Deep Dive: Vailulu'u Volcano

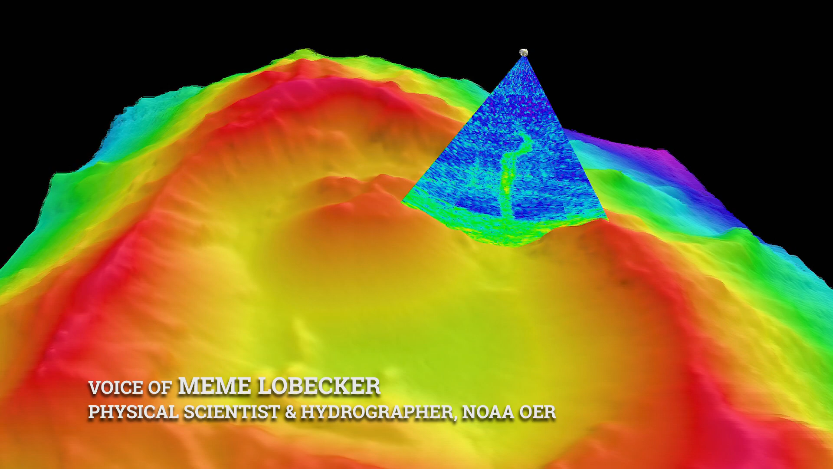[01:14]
The first stage in ocean exploration is to make a map and for many of the areas of the world that we work there simply are no high resolution maps so very often the mapping team will go first to an area generate high quality high resolution maps of the sea floor and from there we pick our ROV dive targets.
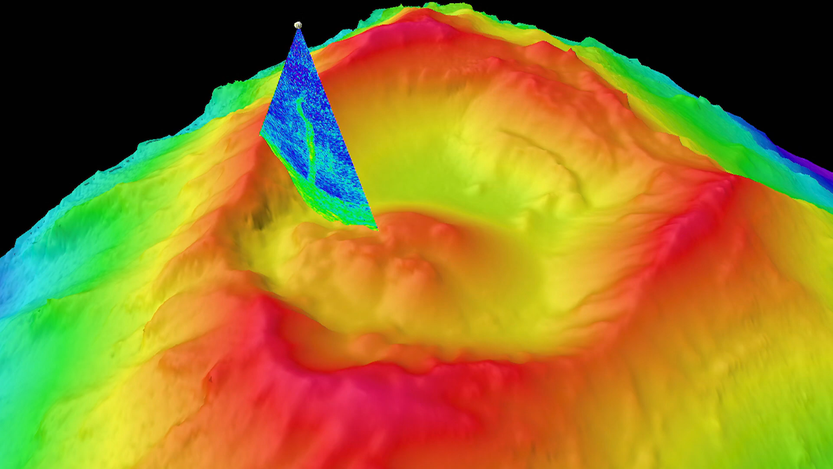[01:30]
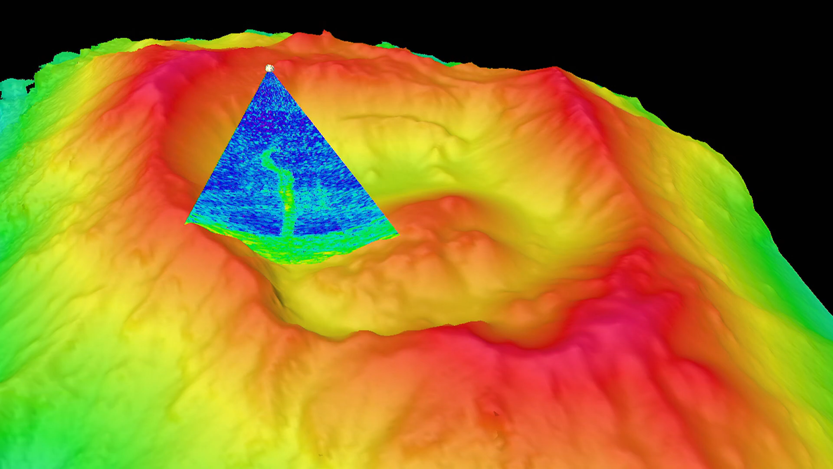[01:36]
One of the reasons that we are interested in diving in this place is that we have detected a growth of the central cone which may be caused by recent eruptions in the last few years.